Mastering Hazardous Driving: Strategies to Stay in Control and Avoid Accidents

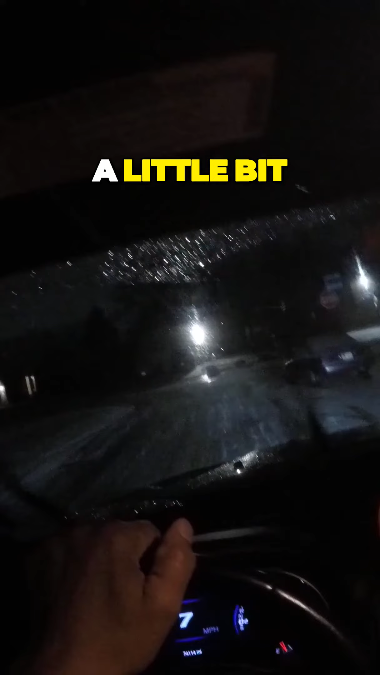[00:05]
You saw me kind of fishtail a little bit and show you how you come out. You don't panic. You just gently slow down.
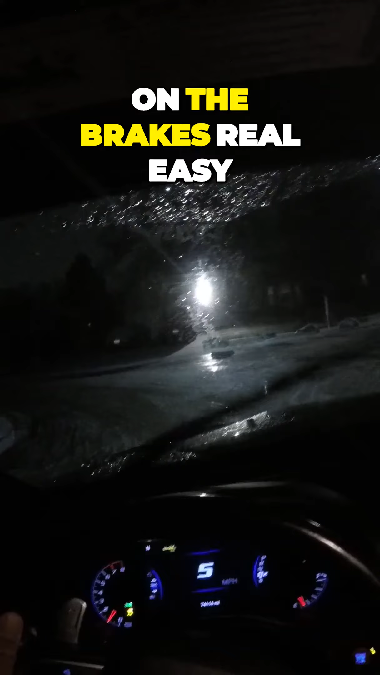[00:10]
So I'm on the brakes real easy, taking my time, look left, right, and left.
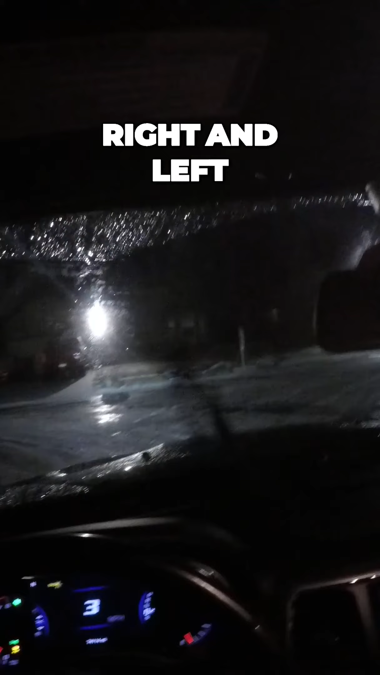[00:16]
And then I'm going to go ahead and just make this left turn.
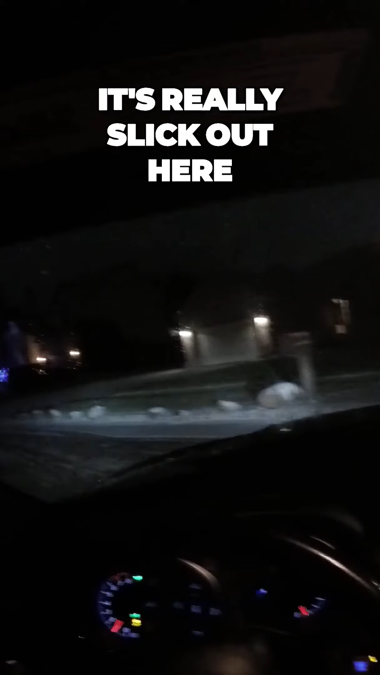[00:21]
And again, it's really slick out here, you know. And I have Pirellis on this vehicle,
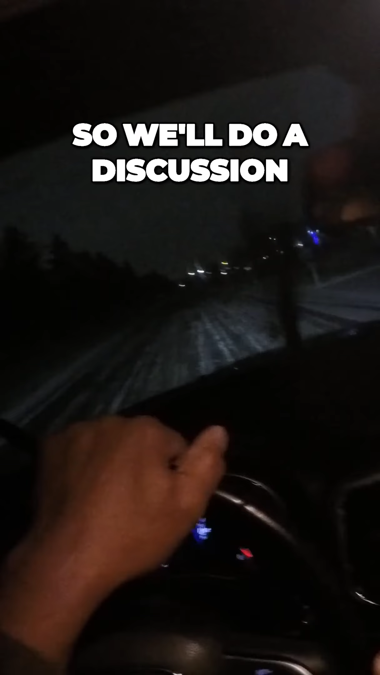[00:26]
so we'll do a discussion about Pirellis and the type of tires you should have. If you know about Pirellis, they're a very soft compound tire, and these are all-season tires.
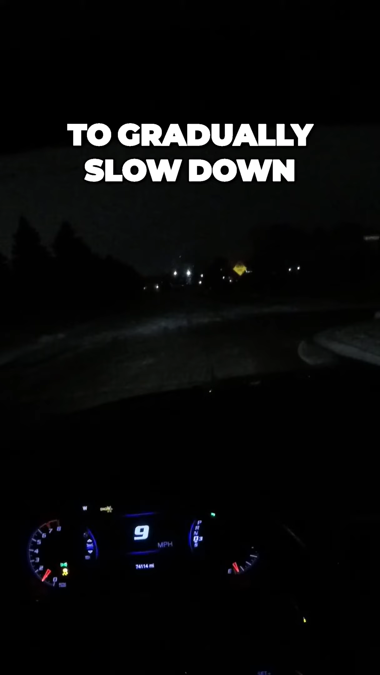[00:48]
And I'm going to come into this turn real easy.
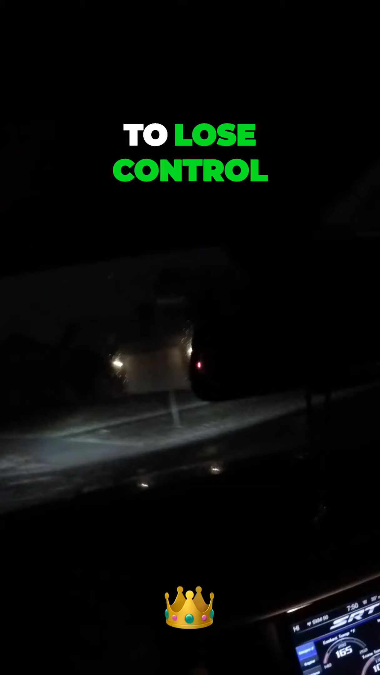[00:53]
I don't want to lose control of this vehicle. I don't want to slide over the curb, hit a tree, hit a mailbox. That's not what this is about.